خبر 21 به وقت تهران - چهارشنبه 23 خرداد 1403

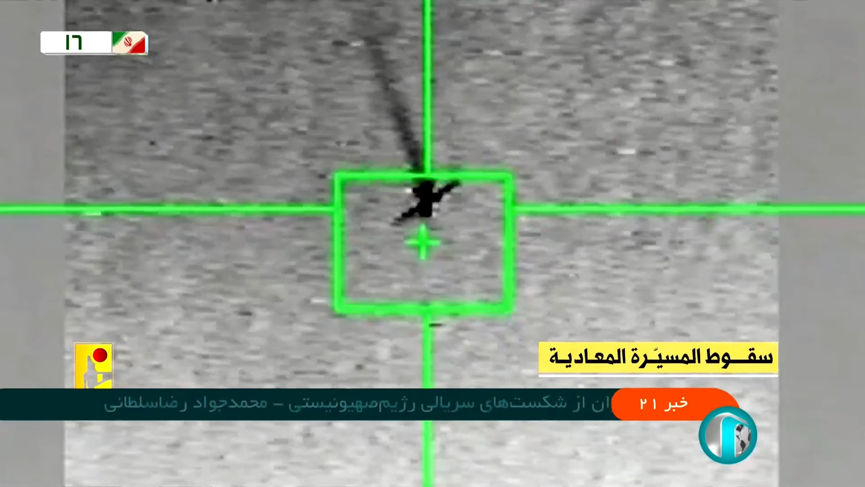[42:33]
شکار دو پهباد هرمس 450 و 900
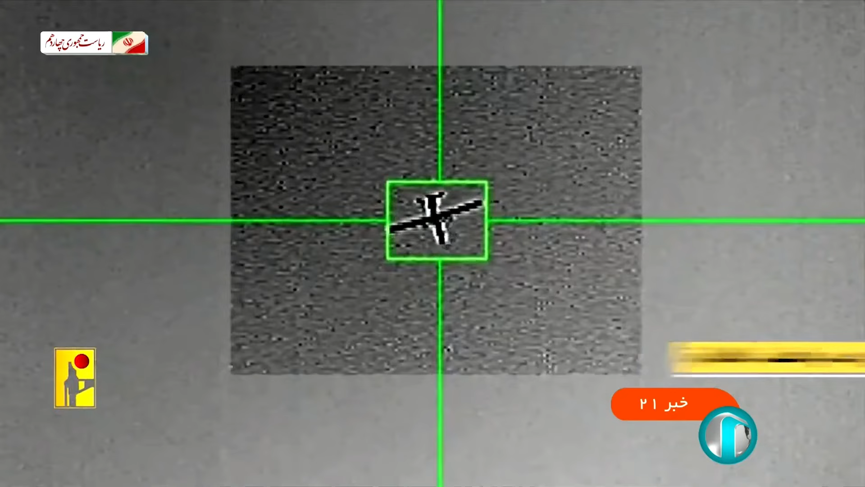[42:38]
رژیم سهینستی به فاصله کتایی از هم و حالا
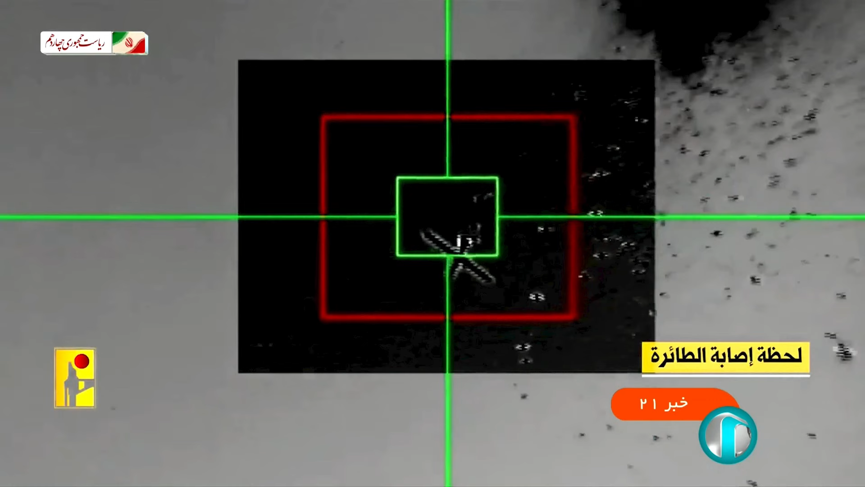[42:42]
تازه ترین شکار شکار یکی دیگر از هرمس ها
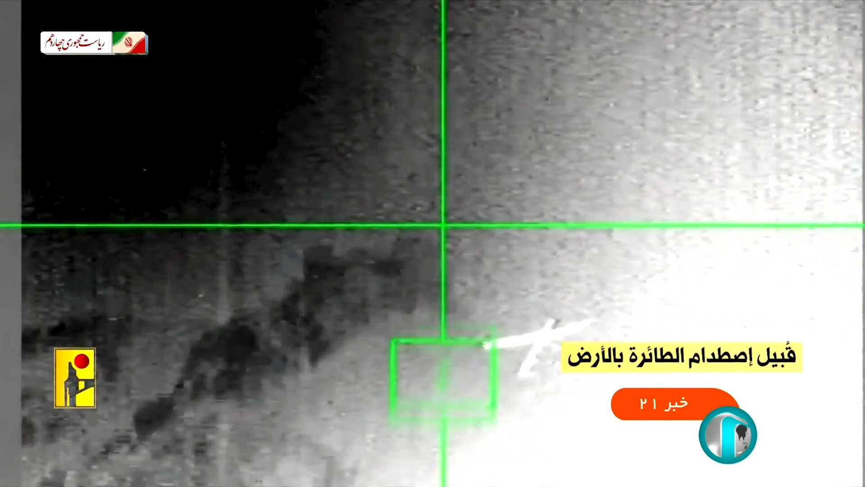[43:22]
حالا هرمس ها پشت سر هم شکار میشند
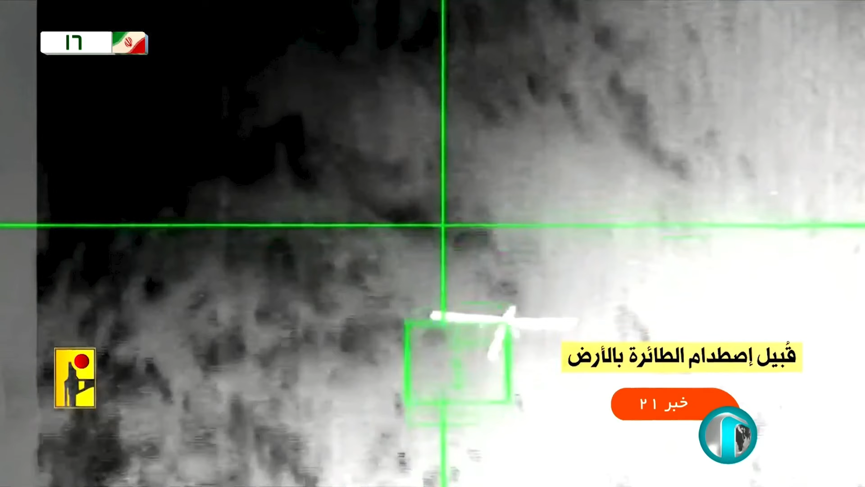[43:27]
یکی از پهبادهای هزبالله تونسته بره بومبش رو بندازه و برگرده